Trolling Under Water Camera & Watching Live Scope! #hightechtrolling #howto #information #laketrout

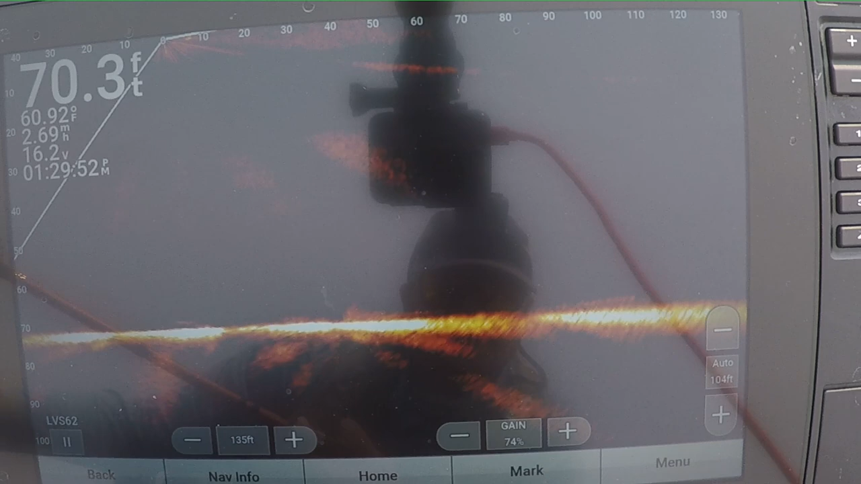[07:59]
On screen: depth 70.3 ft, water 60.92°F
okay there's the trout there's my bait oh there's two trout now three trout there's three fish the fish yeah in there
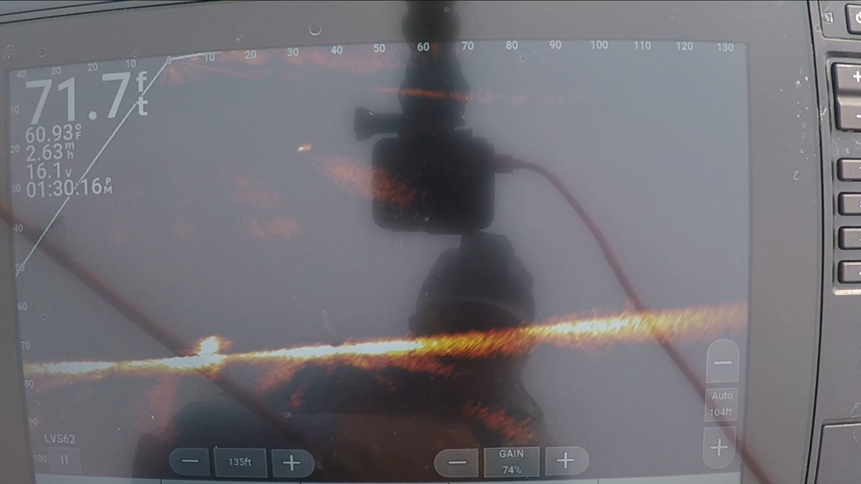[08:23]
On screen: depth 71.7 ft, water 60.93°F
there's a little le gig you can see that volubaine gets chased across the bottom there that's super neat
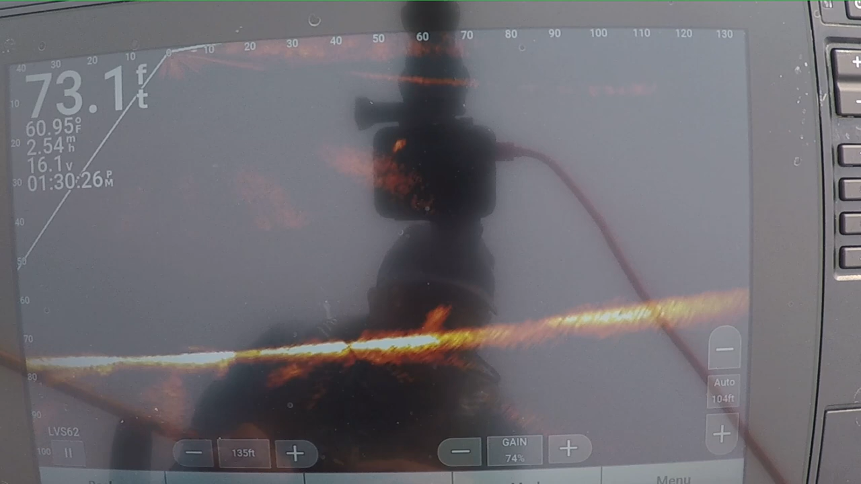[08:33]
On screen: depth 73.1 ft, water 60.95°F
okay there's a few trout up high
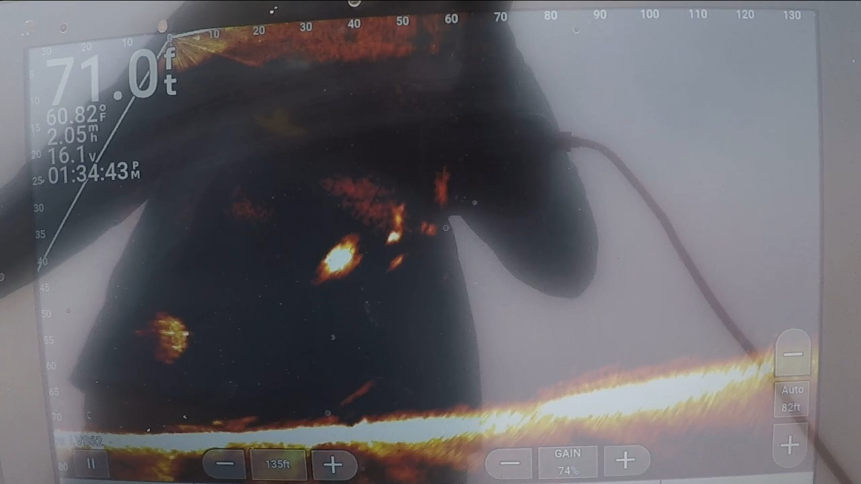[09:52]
On screen: depth 71.0 ft, water 60.82°F, speed 2.05 mph
okay so i'm going right through this ball of bait oh you can see that lake trout you're chasing the ball of bait
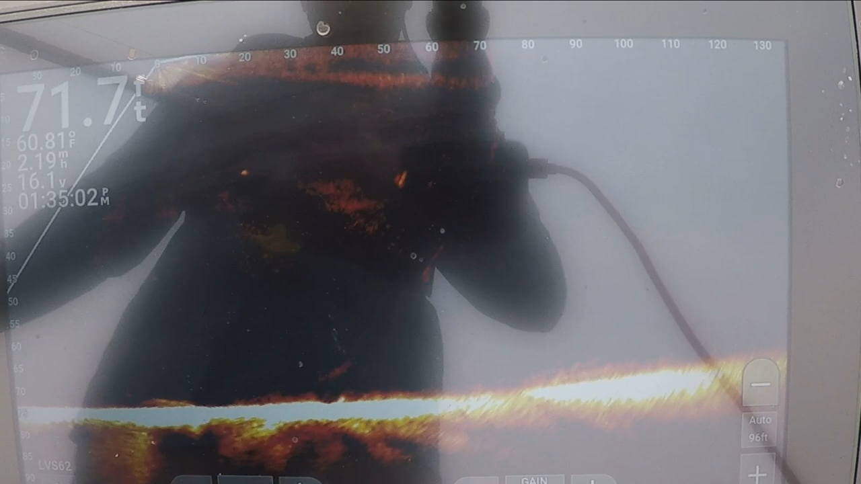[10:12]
On screen: depth 71.7 ft, water 60.81°F
but there's a ball of bait they're getting chased by a lake trout
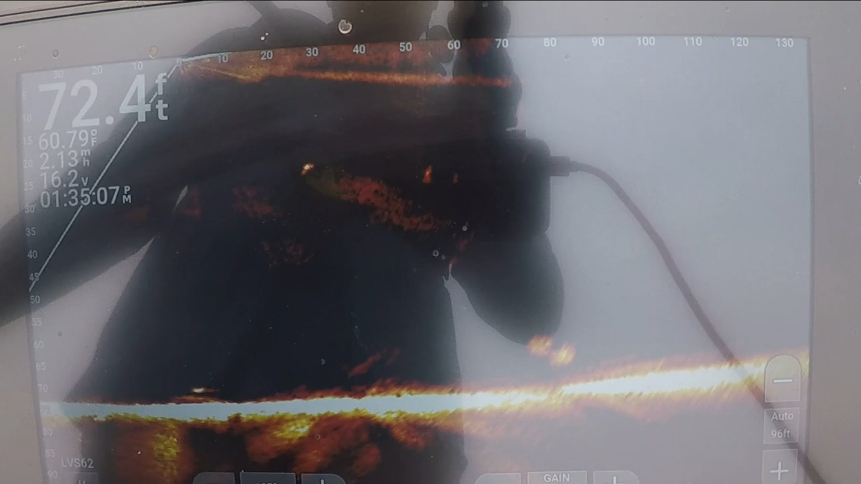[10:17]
On screen: depth 72.4 ft, water 60.79°F
that's super cool to see okay our bait is perfectly in line with another trout that's coming in here
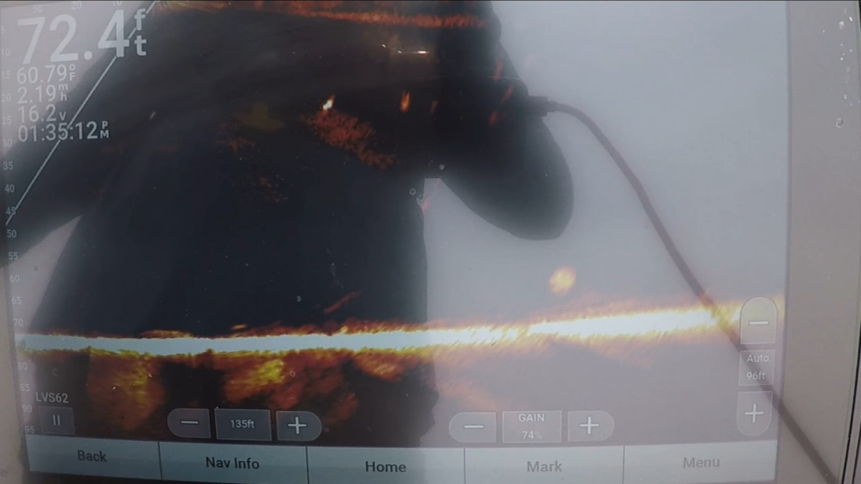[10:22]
On screen: depth 72.4 ft, water 60.79°F, speed 2.19 mph
let's speed up a little bit